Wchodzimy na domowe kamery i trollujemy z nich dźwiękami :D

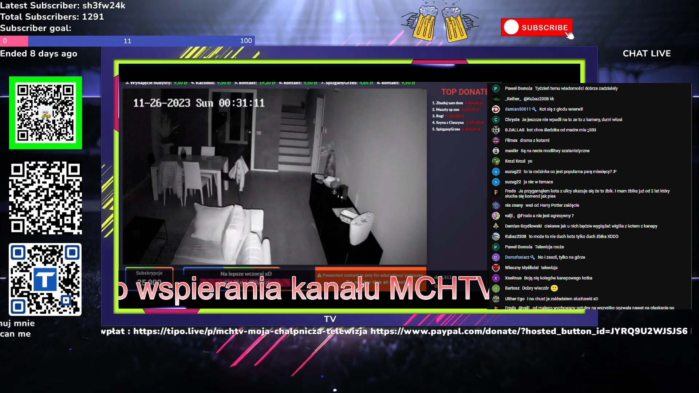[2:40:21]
Słychać ich. Idzie ktoś. Tak mam nadzieję. O. Światło się zapaliło, więc na razie mamy ręce związane.